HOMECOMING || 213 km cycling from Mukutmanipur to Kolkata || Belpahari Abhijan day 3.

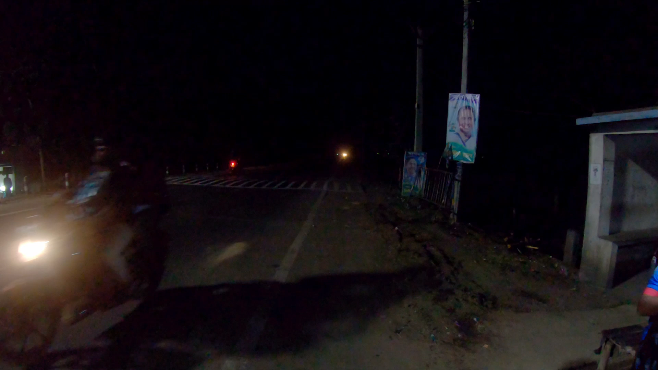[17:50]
সমস্যা হচ্ছে মশাগুলো, এক গাদা মশা রাস্তায়, পোকাগুলো চোখে মুখে আসছে। ডানকুনির পর থেকে
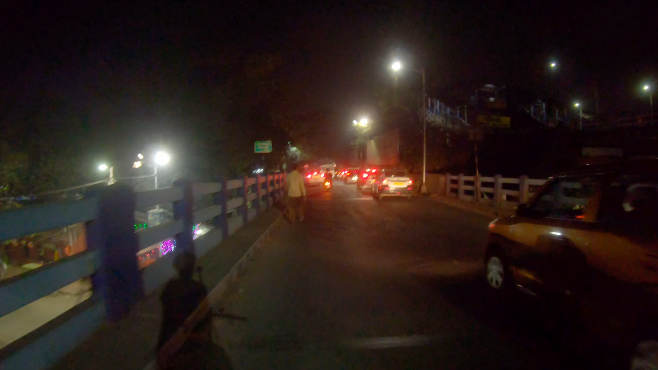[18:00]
বিধ্বংসী একটা জ্যামের মধ্যে ফেসে, এখন নেক্সট যেটা ভয় সেটা সামনা করতে যাচ্ছি, মুখোমুখি হতে যাচ্ছি, সেটা হচ্ছে বালি ব্রিজের জ্যামটা।
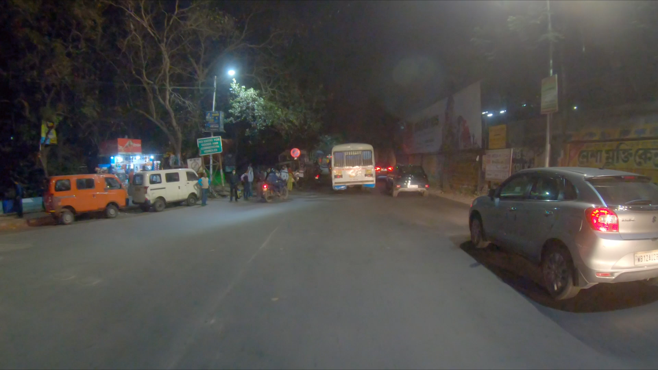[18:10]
কিন্তু দেখে একটু হলেও ব্যাপারটা লাইট লাগছে
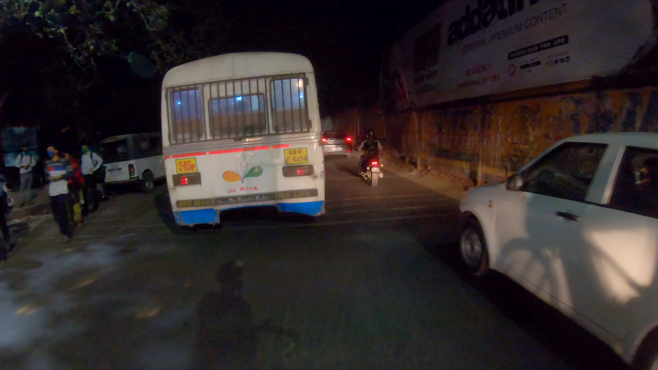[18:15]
আপাত দৃষ্টিতে,
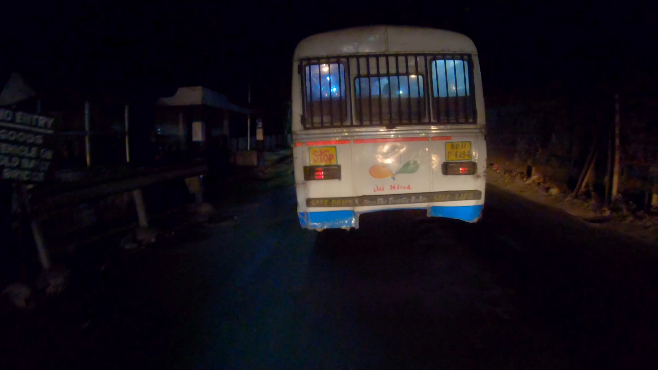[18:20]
না বালি ব্রিজটা মনে হচ্ছে সেইভাবে জ্যাম থাকবে না, তাও একটা বাঁচোয়া।
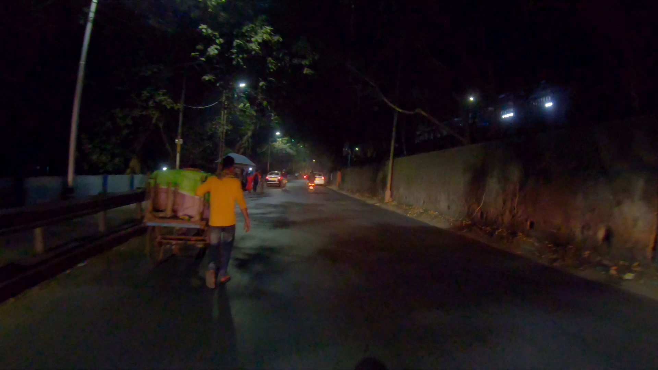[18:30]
কিন্তু এই বালি ব্রিজের জ্যামটার কম্পেনসেট হয়ে গেছে ওই আগেই ডানকুনির পর,
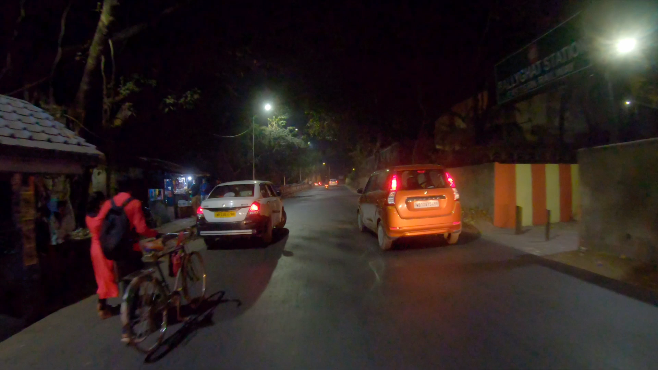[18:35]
মারাত্মক ধুলো আর মারাত্মক জ্যাম, বাজে ব্যাপার।
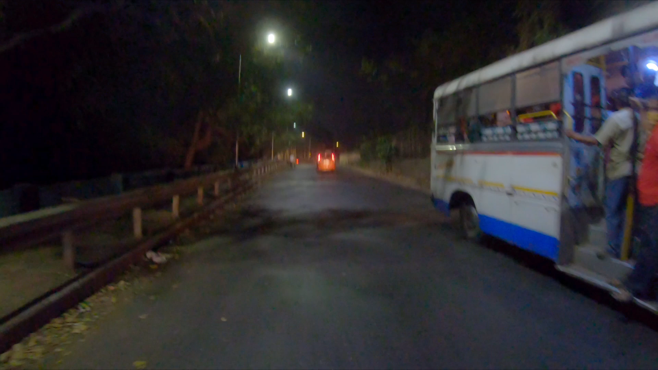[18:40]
ও শান্তি, কিন্তু ওই যে দক্ষিণেশ্বরে বালি ব্রিজ শেষ হওয়ার পরে জ্যামটা লাগবে,